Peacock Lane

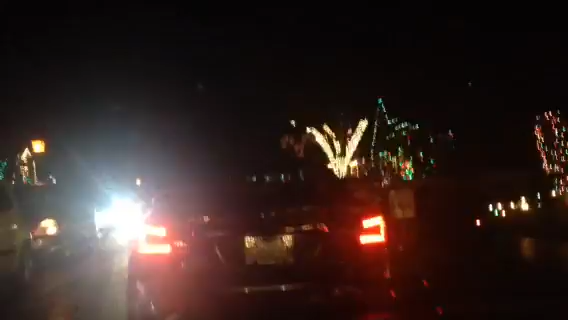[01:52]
It's hard to see. People turn their lights off. People don't.